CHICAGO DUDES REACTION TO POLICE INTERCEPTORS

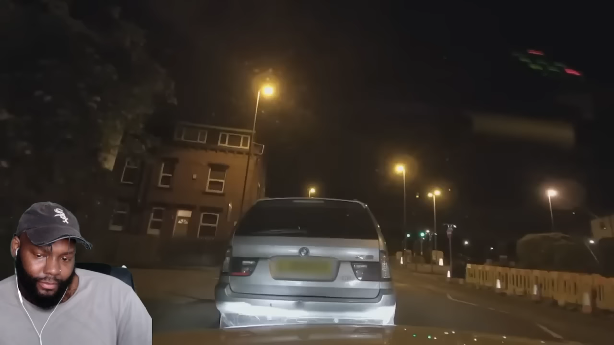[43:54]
when the next one flies past. An Altea, three up and bombing through Leeds, screaming, nick me.